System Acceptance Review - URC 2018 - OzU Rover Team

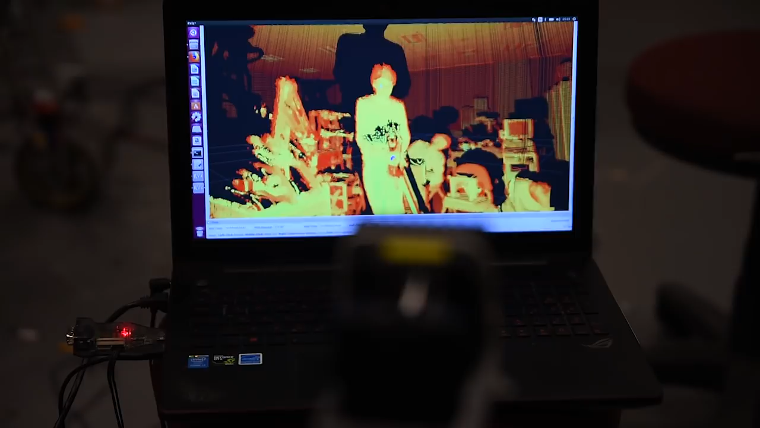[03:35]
thea is able to avoid obstacles by making 3D mapping of the perimeter using our LiDAR module.